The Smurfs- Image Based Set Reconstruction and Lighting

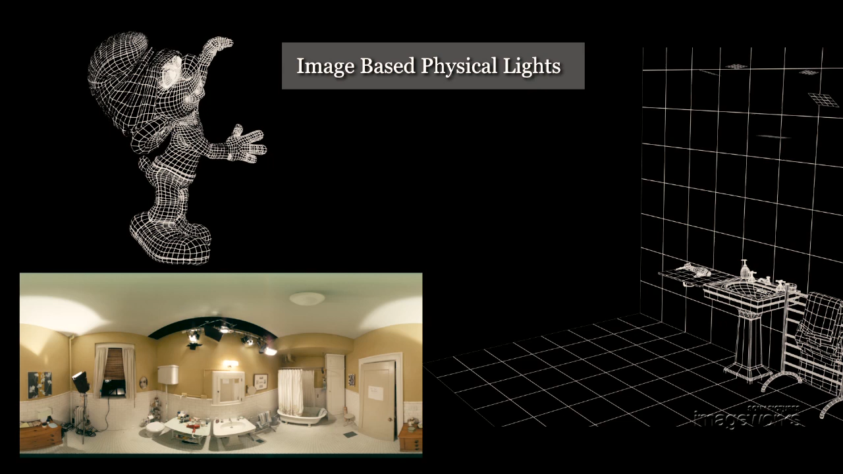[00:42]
Through triangulation we can calculate the distance away from the camera each of those points are and build a geometric representation of the set.
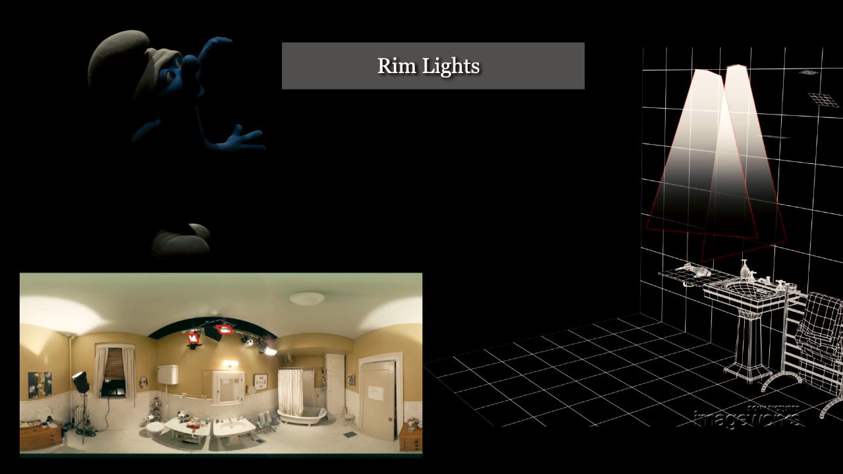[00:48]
We can project the images onto that geometry to rebuild a realistic looking physical model of the scene.
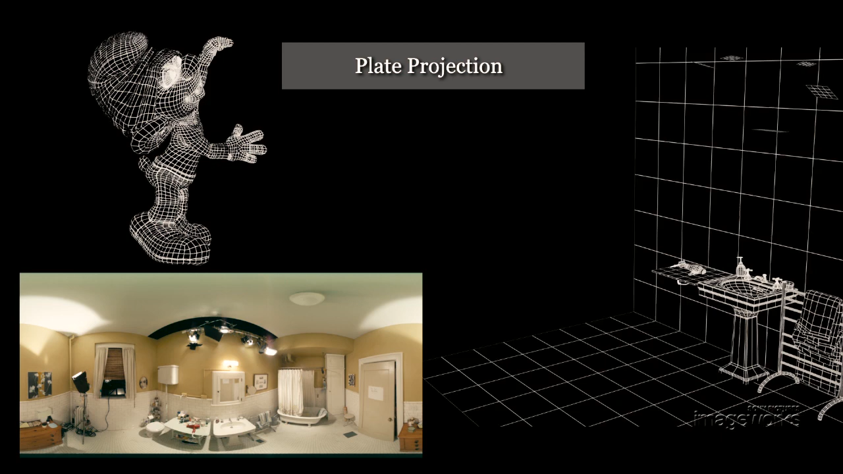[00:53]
Each light is calculated, its wattage, its color, reflections,